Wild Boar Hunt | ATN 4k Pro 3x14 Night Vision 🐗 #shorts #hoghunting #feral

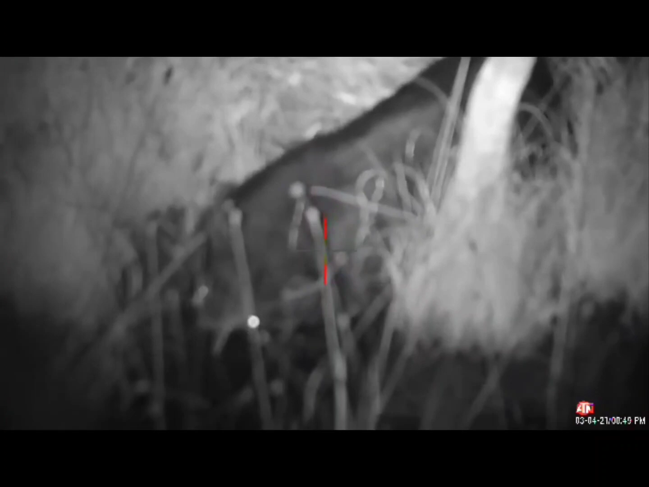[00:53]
I was not expecting that. That's a real big pig.